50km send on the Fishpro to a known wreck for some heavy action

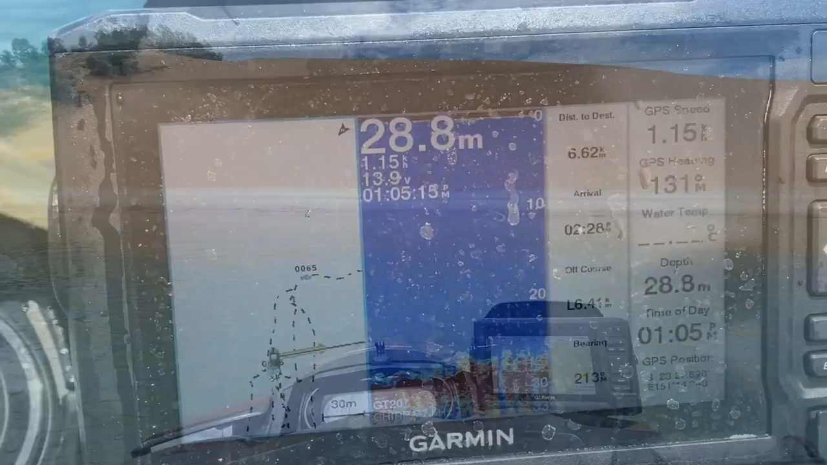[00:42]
On screen: depth 28.8 m
Oh, I'm looking out on the bottom there.
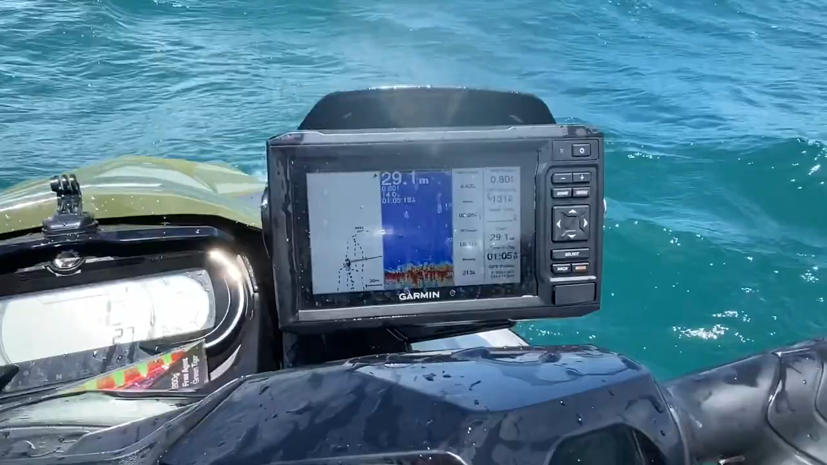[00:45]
On screen: depth 29.1 m
Holy! It is rough.
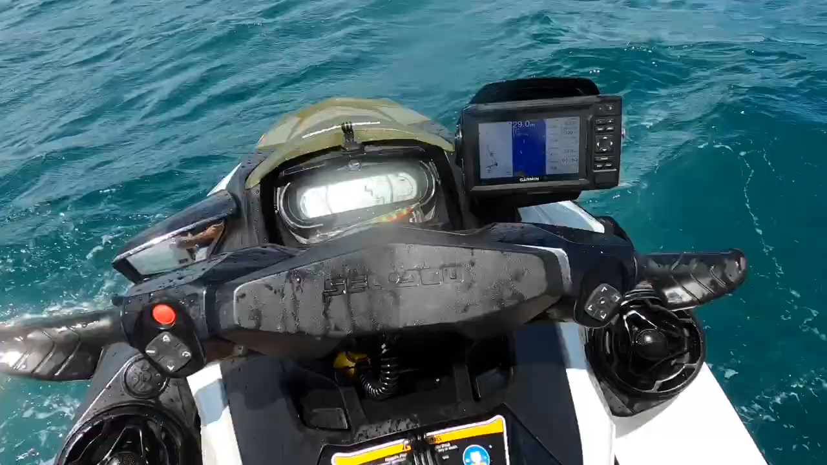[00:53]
I don't know if you can see, I've got a couple of tracks there that I've gone up and down, up and down on before I drop some pliers. So I'll just slowly drift over that.